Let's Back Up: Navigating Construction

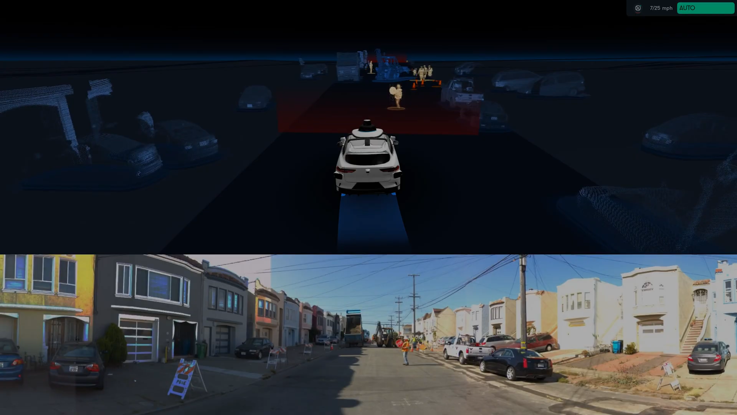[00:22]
In this example, we're making a left turn on a road that seems to have some active construction.
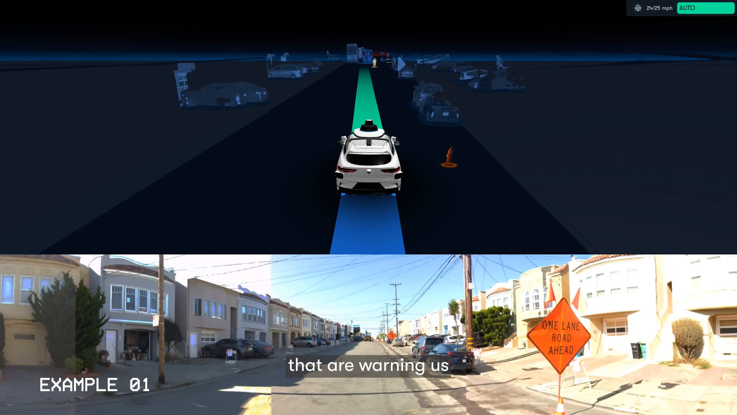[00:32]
There are some road signs that are warning us of the construction ahead and some cones. And we see a construction worker, and they're holding a handheld stop sign. So we make a stop and wait as instructed. There's an excavator that's blocking our path ahead, and the excavator slowly starts clearing the path. However, even when that path is clear, we don't start proceeding, and we wait for the construction worker to flip their sign to the slow sign,
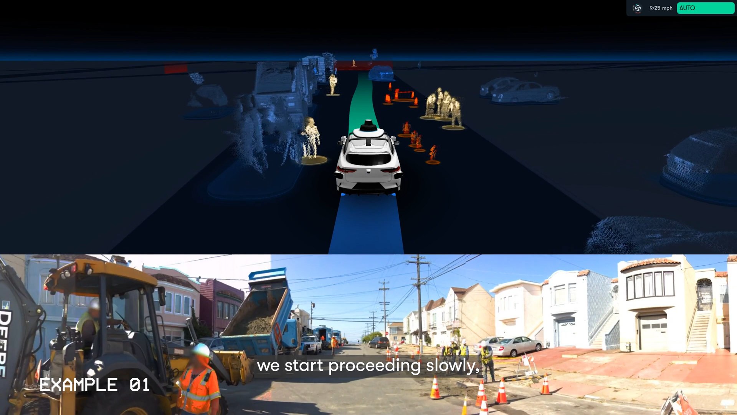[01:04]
at which point we start proceeding slowly, slower than the posted speed limit,
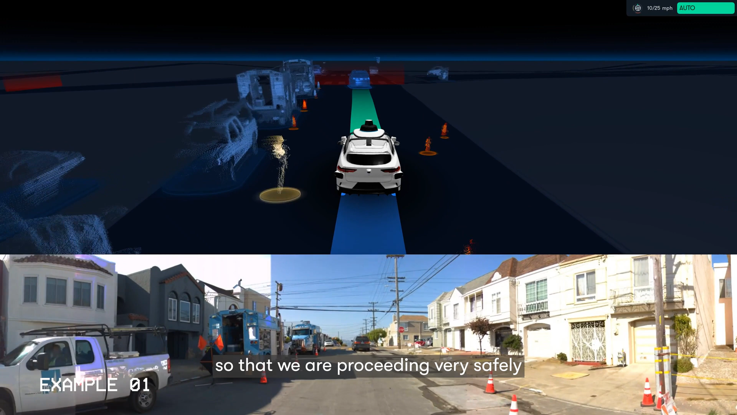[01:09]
so that we are proceeding very safely for the sake of construction workers who are in close proximity to traffic.
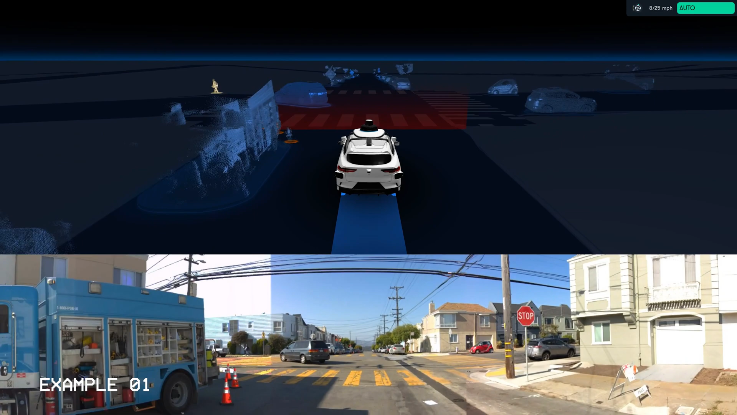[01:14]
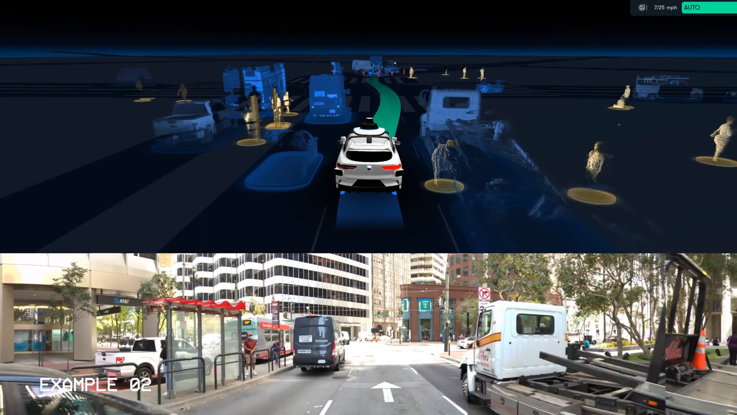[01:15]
In this one, the Waymo driver is approaching an active construction zone.
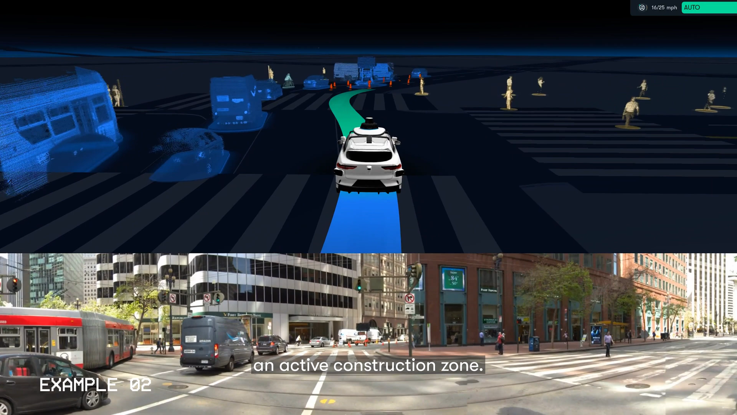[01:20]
It sees a road sign with the right arrow on it and recognizes that it's expected to stay on the right side of the cone corridor, and that the center lane is closed.
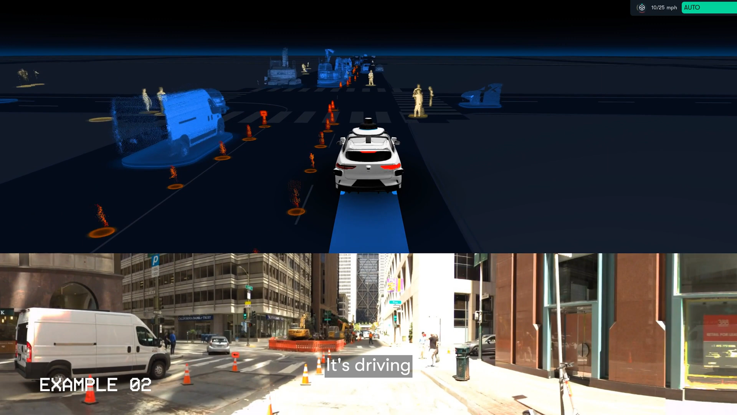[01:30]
It's driving slower than the posted speed limit, and then drives through an intersection, and then some more construction happening, forcing it to drive over what used to be parking spots,
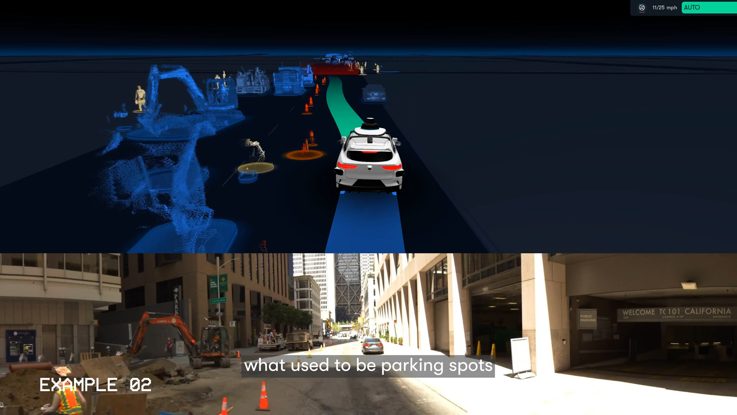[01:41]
and then nudging around the parked vehicle before the construction ends.